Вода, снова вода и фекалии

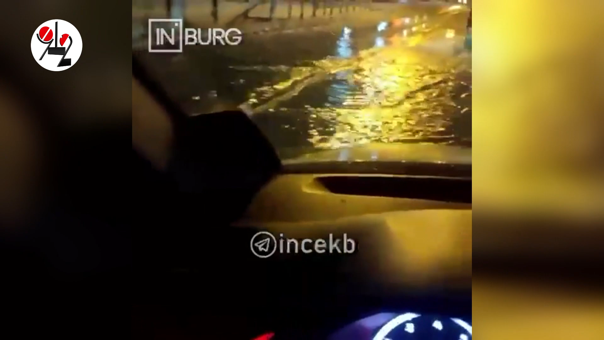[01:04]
Автомобилисты старались побыстрее преодолеть растекшиеся реки воды на проезжей части.